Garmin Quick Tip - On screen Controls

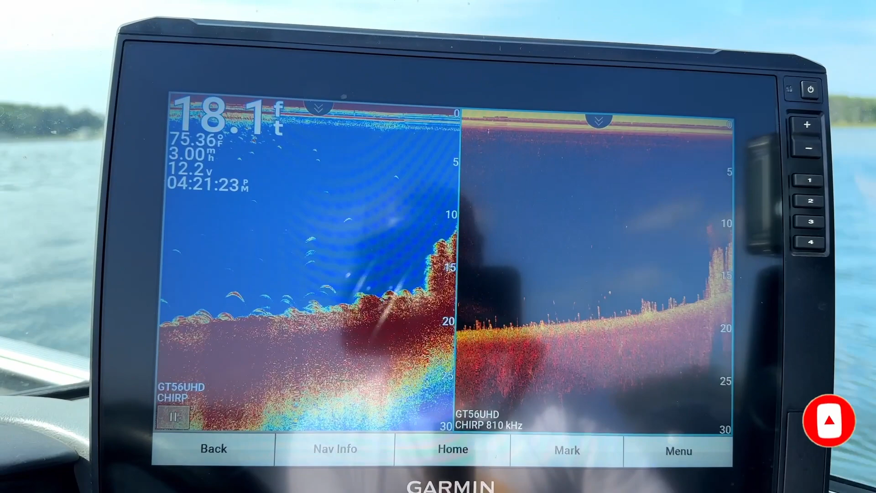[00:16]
On screen: depth 18.1 ft
that i'm referring to have to do with these little drop down arrows now you will see them on all your different types of sonar and these things can be turned off but they can also be programmed to do different things for instance on your traditional sonar you can program this button to do range and or gain and then on your down imaging it can be range or brightness so kind of the same thing for both of them but what i like to do is i like to have
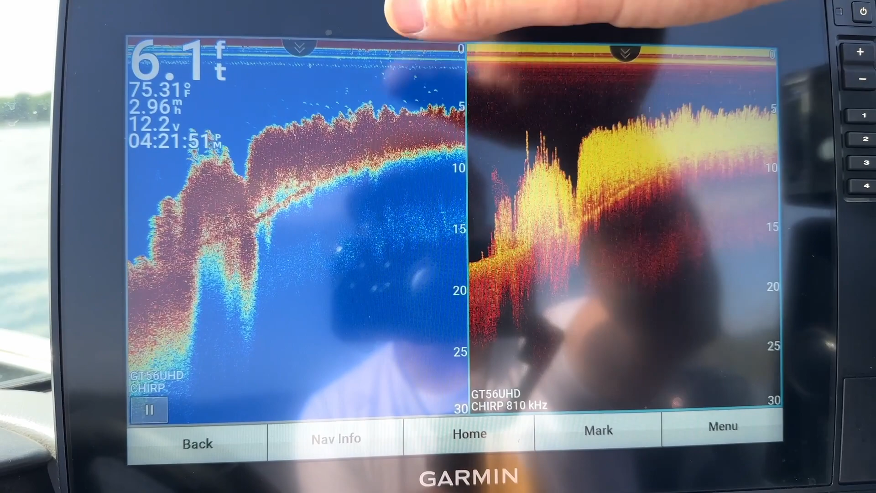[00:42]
On screen: depth 6.1 ft, water 75.31°F
one of them set on range and then the other one set on either brightness or contrast depending on which type of sonar you are changing the gain or the brightness
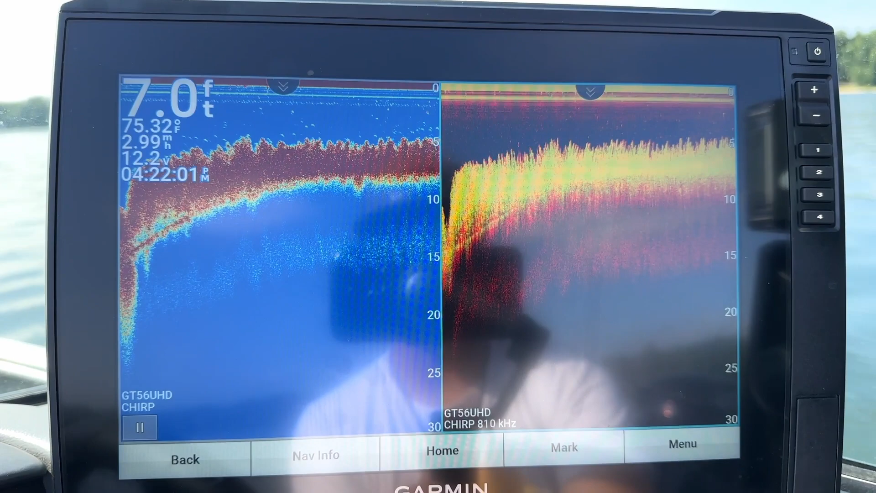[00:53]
On screen: depth 7.0 ft, water 75.32°F, speed 2.99 mph
more often what this allows you to do is if you go into here and i have
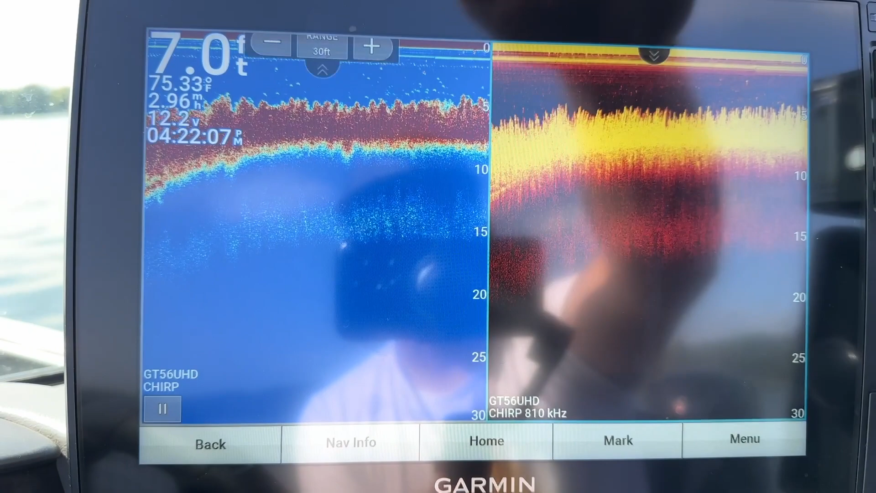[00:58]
On screen: depth 7.0 ft, water 75.33°F
this one set on range currently if i change this one watch what happens to my down imaging it
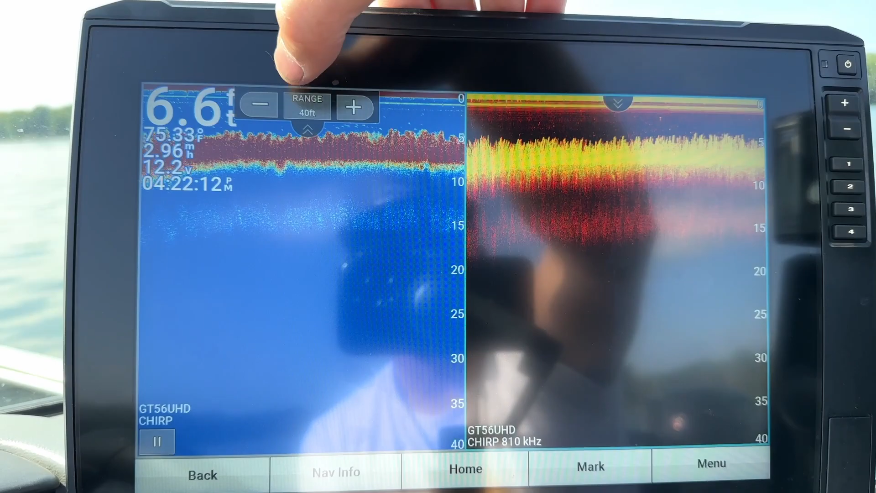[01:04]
On screen: depth 6.6 ft
also changes the range of the down imaging what's nice about this is you can go in you don't have
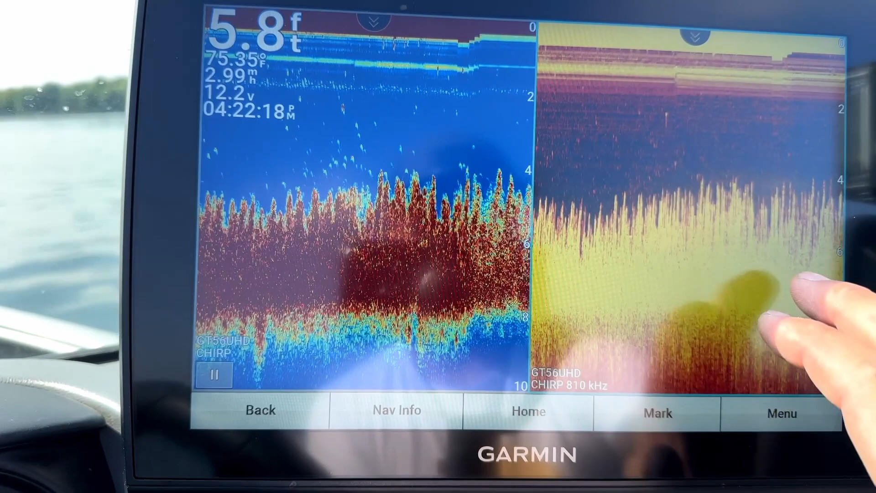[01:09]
On screen: depth 5.8 ft, water 75.35°F
to click on your screen go in and change the range in here or change the
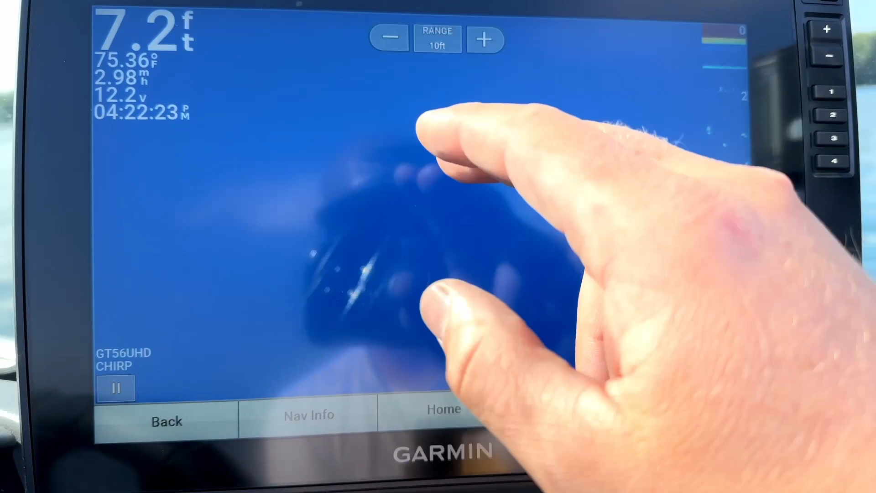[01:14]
On screen: depth 7.2 ft, water 75.36°F
range in here it does them automatically
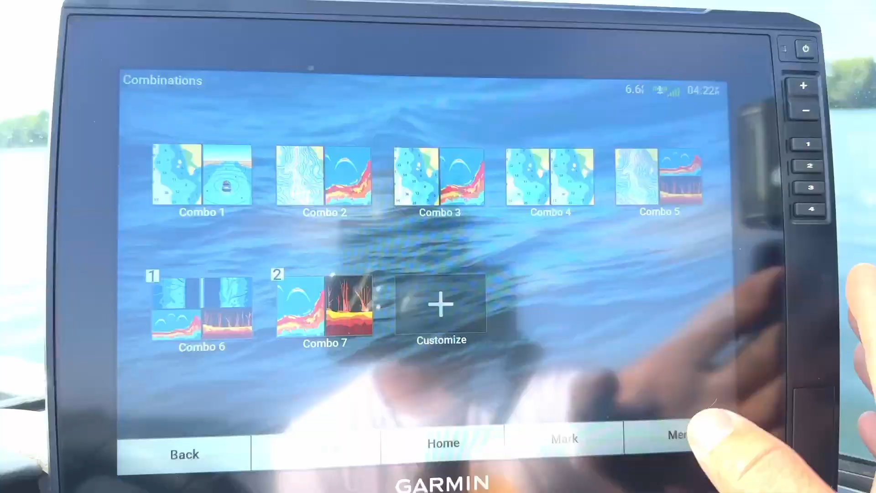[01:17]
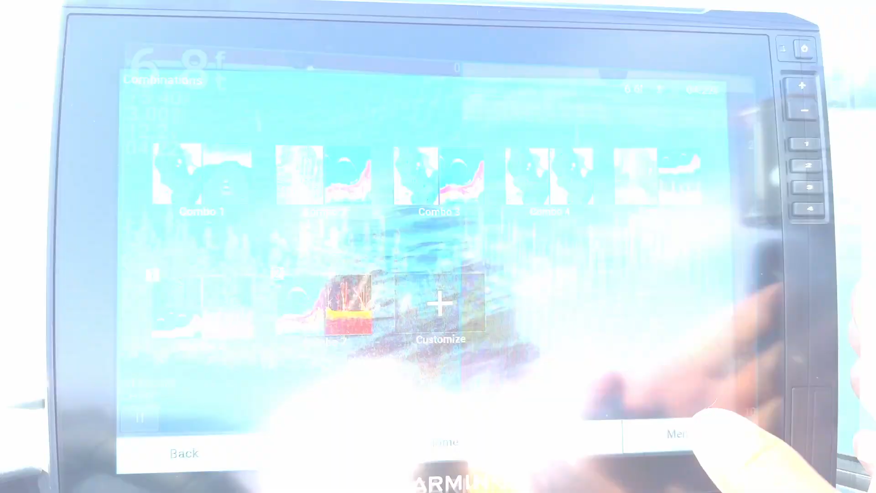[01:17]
here
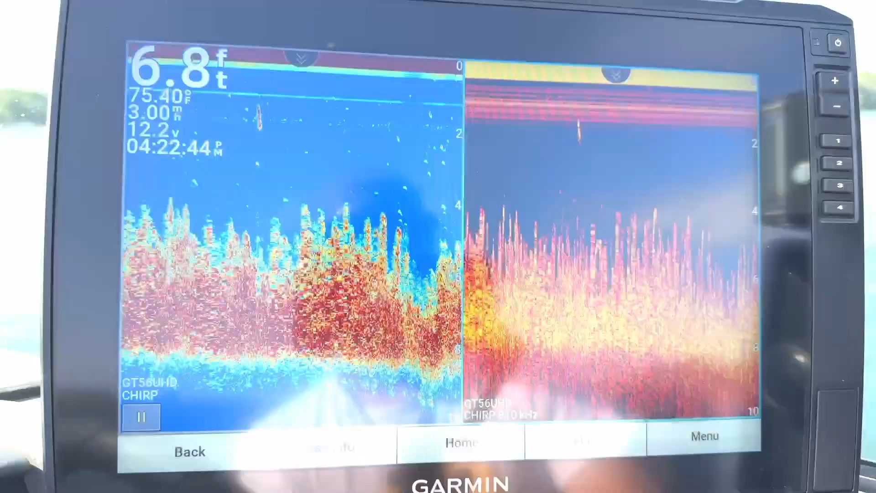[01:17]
On screen: depth 6.8 ft, water 75.40°F
is how you change those so go into
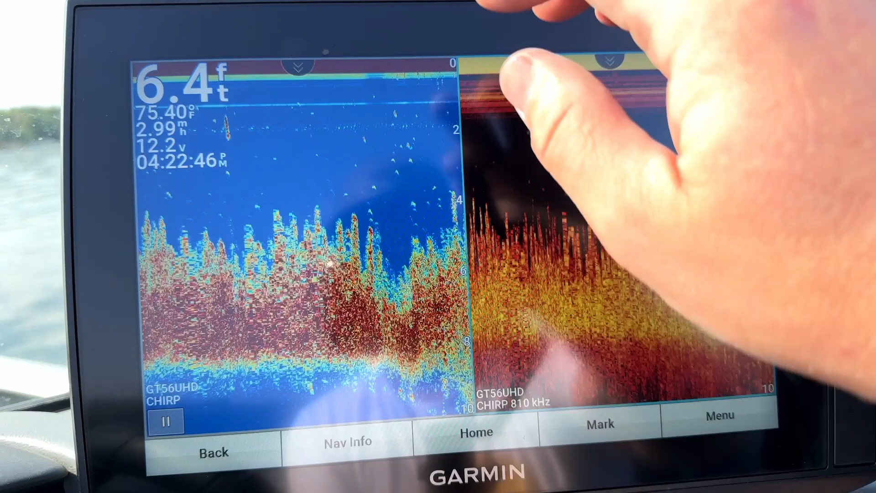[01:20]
On screen: depth 6.4 ft, water 75.40°F
the screen that you want to change go to your menu then go to sonar setup and
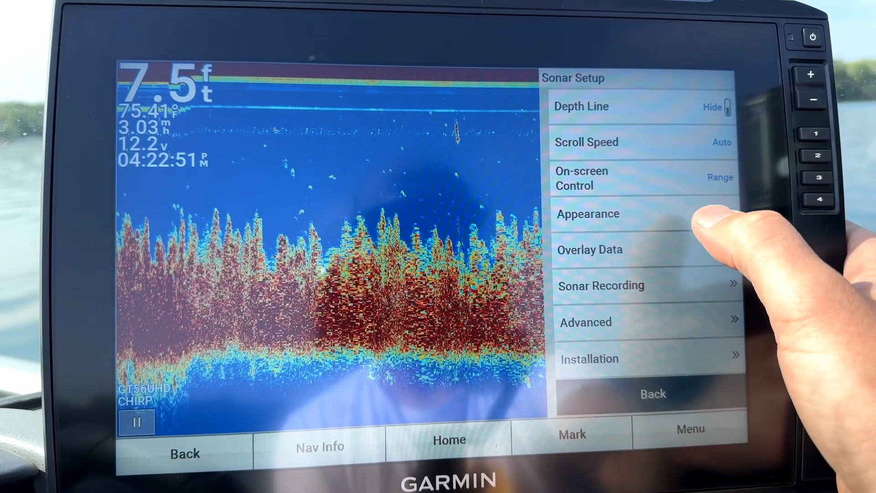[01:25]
On screen: depth 7.5 ft
then it will be called on screen control click on on screen control you have three options off
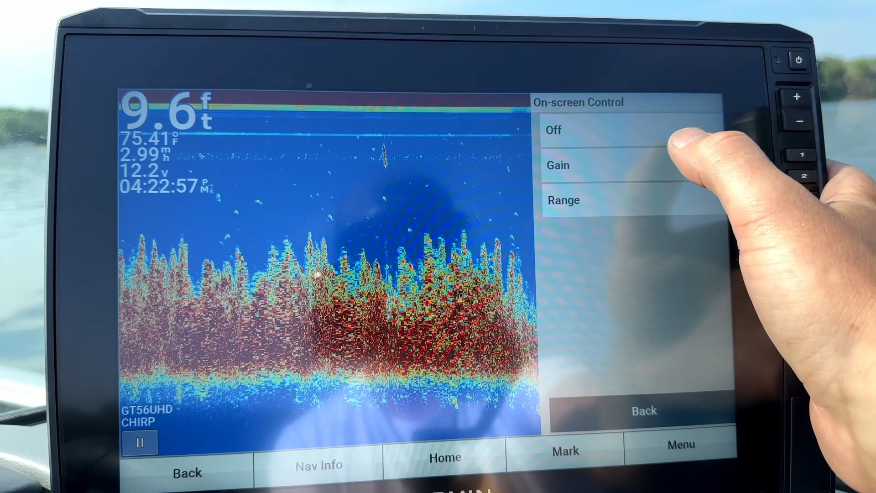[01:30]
On screen: depth 9.6 ft, water 75.41°F
gain or range you can change it whichever way you want and then same thing with
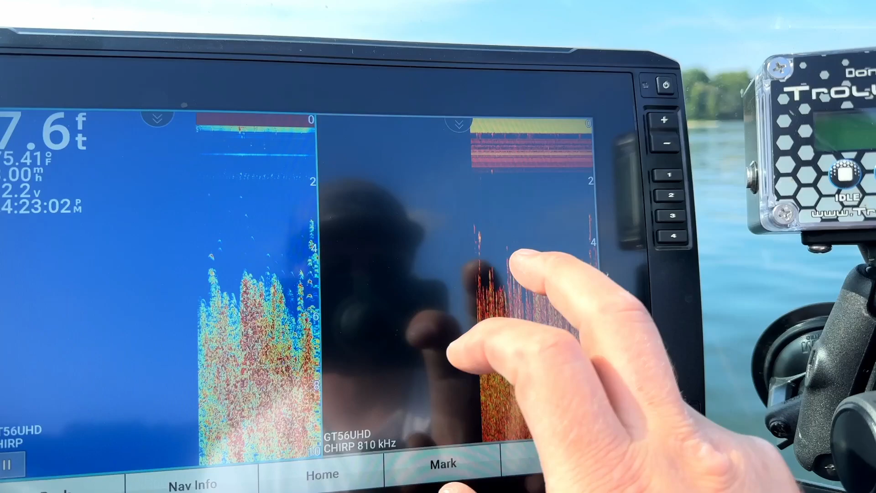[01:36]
your down imaging menu sonar setup on screen control
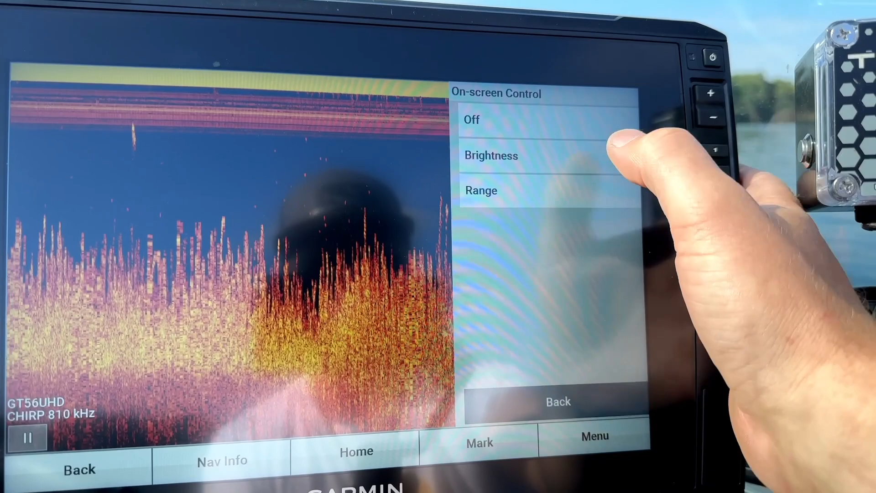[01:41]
brightness range i'll set that one as range and
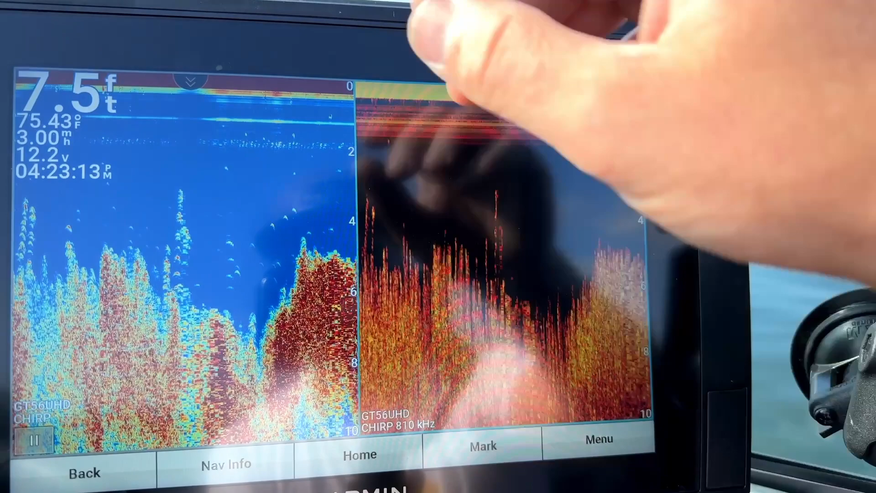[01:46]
On screen: depth 7.5 ft, water 75.43°F
there we go now i can change the gain over here at my fingertip or set it to auto
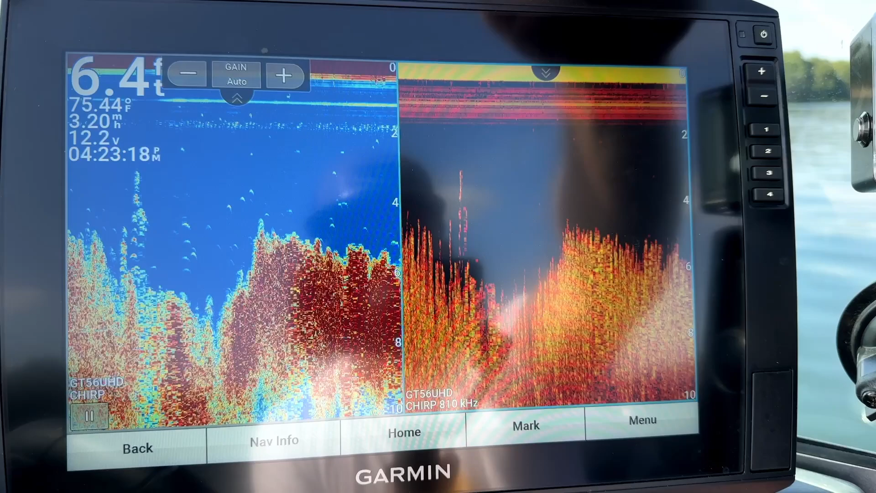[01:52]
On screen: depth 6.4 ft, water 75.44°F
by tapping and then range i can change over here and again it will change both
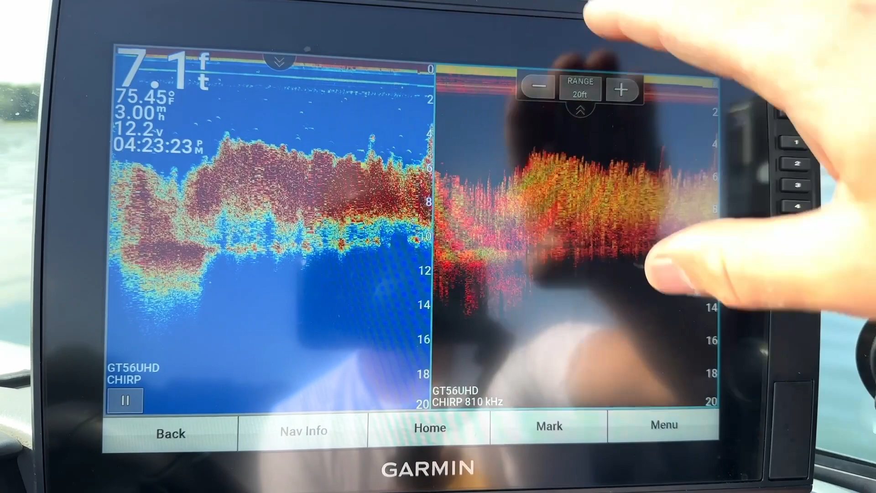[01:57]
On screen: depth 7.1 ft, water 75.45°F
the ranges at once without having to fumble in different menus there